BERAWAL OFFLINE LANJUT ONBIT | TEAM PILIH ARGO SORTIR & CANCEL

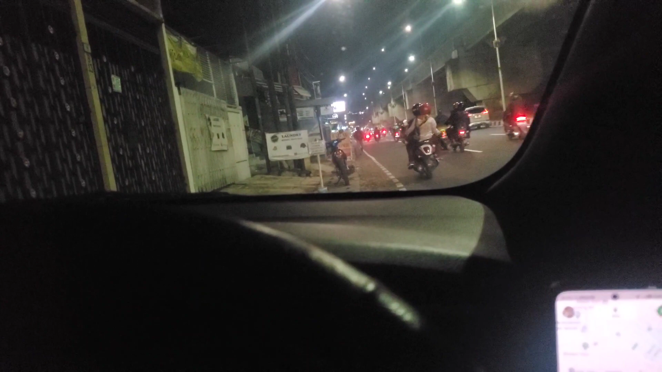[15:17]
Ini di Kalimalang ya, cuy. Tadi sih sempat saya terima ya, guys ya.